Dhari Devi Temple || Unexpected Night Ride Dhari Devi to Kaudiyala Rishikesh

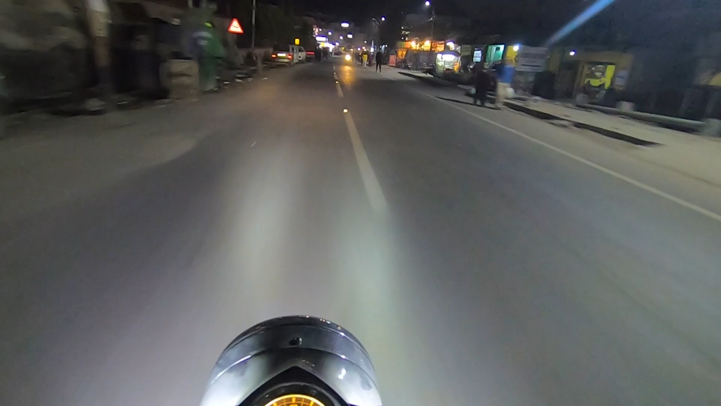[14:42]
इस टाइम तो बिल्कुल भी लग रहा है कि यहाँ पर हम पहाड़ों के बीच में है, बिल्कुल ऐसा लग रहा है कि किसी सिटी के बीच में दिल्ली है, गाजियाबाद है, मेरठ, कानपुर, इस तरह के नॉर्मल सिटी के बिल्कुल ना,